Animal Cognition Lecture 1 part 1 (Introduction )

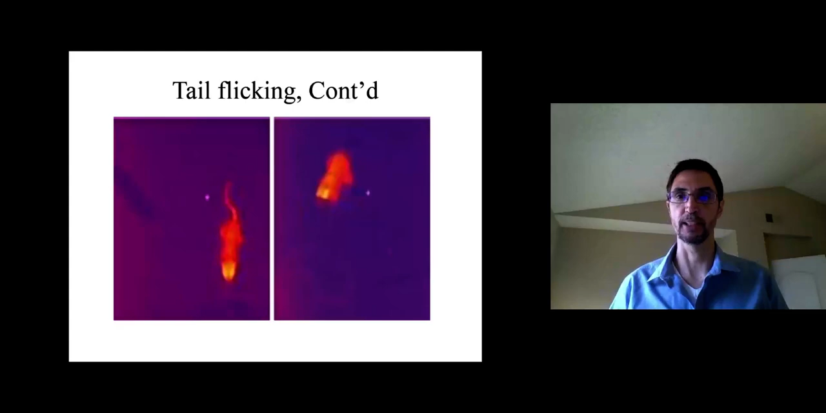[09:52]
You can see it's much bigger, right, than the image on the right where the squirrel is not flicking its tail. And when it looks bigger, right, it makes it less likely that the squirrel is going to be attacked by the rattlesnake.